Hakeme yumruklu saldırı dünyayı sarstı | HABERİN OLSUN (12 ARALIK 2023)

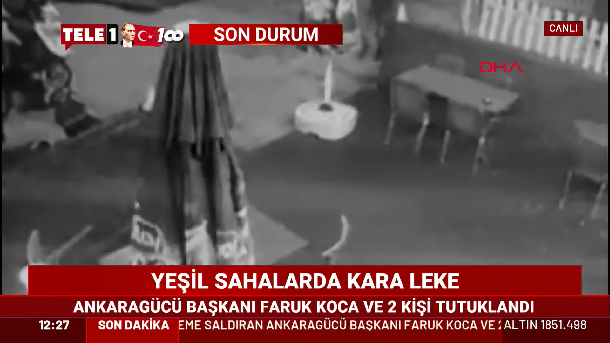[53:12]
17 yaşındaki saldırıda Ege Yeni Hayat adlı bir çocuğumuz hayatını kaybetti. 3'ü ağır, 6 kişi yaralandı. Ekipler olaylar arasında acaba bir bağlantı var mı yok mu diye haliyle düşündü çünkü çok kısa mesafelerdi. Eyüp Sultan Alibeyköy'de ilk olay saat 22 sıralarında meydana geliyor. Motosikletli saldırganlar tarafından restorana pompalı tüfekle ateş açılıyor. Restoranda oturan müşterilere kurşun yağdıran saldırganların silahından çıkan kurşunlar Emirhan Eraslan,